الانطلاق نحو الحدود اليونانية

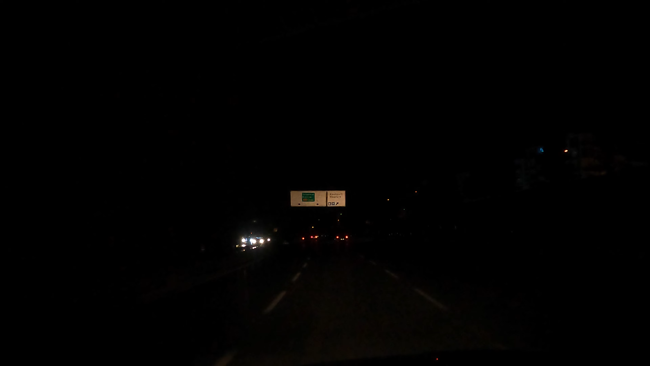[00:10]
الغربي لتركيا ونحن الآن نخرج من إسطنبول
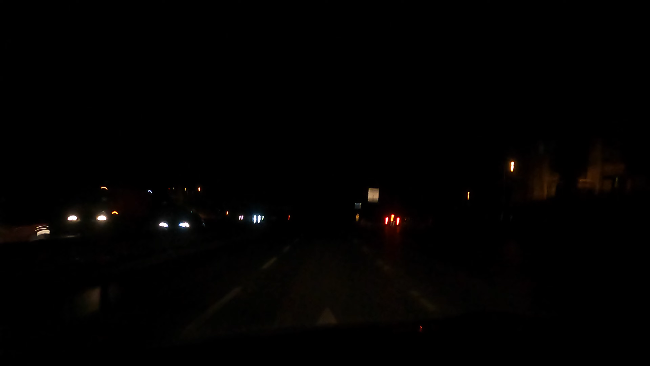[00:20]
بانتجاه الحدود اليونانية بحول الله وقوتي ليلا لتفادي الزحام في طرقات السريعة هذا فقط في إسطنبول نحن في مشارف بلدية هالكالي باكلانتي أو طريق هالكالي بلانتي